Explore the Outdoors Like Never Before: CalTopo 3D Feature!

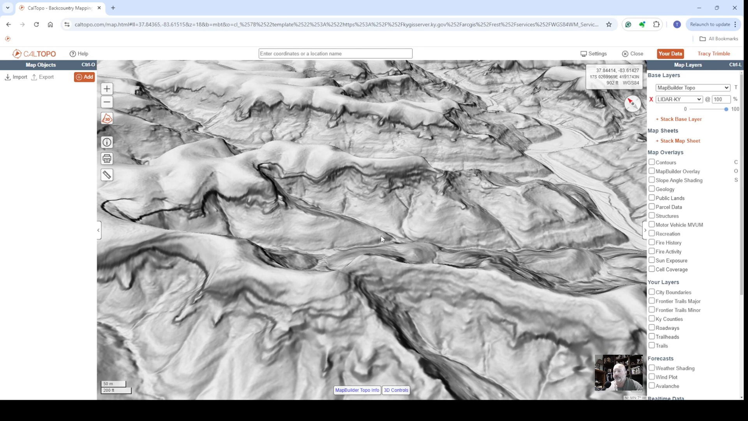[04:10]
hold down the control control button click your mouse and hold and rotate
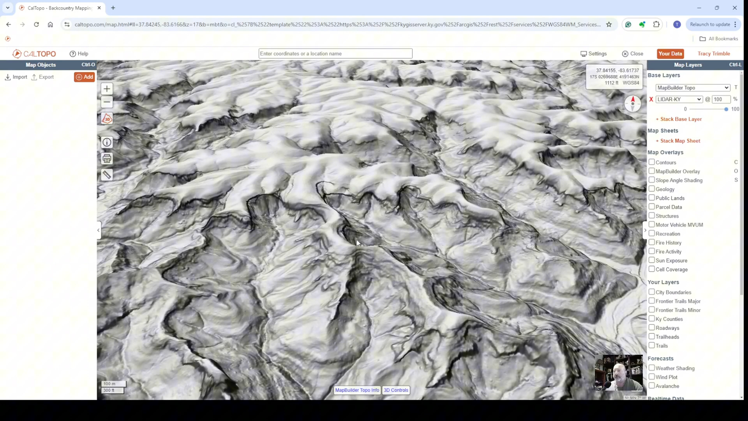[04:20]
if you wanted to bring your trails back in you can bring the opacity back down and you can start seeing the trails